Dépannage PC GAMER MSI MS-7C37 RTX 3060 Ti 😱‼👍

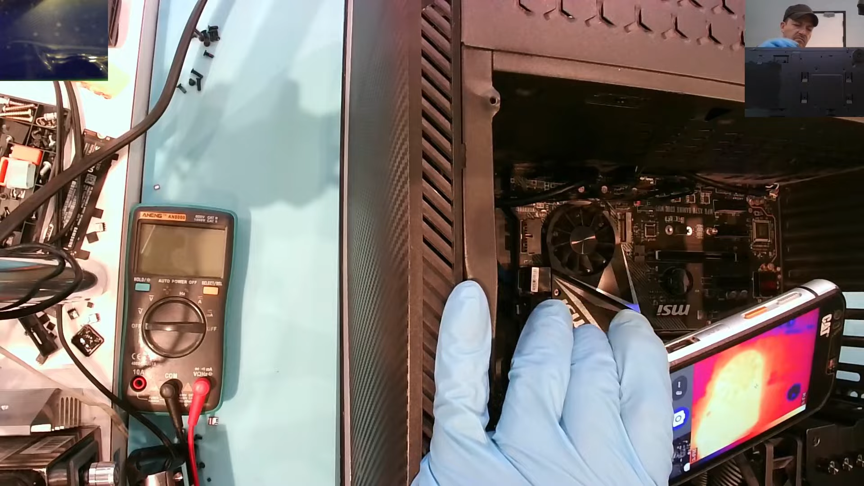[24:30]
Ouais. Il y a quelque chose qui chauffe par là-bas.